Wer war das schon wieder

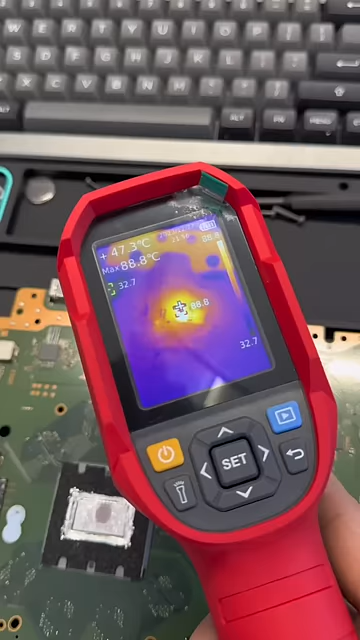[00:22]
On screen: spot 47.3°C, max 88.8°C
Da ist ein Kondensator, der wird über 100 Grad heiß, also da ist auf jeden Fall ein Kurzschluss.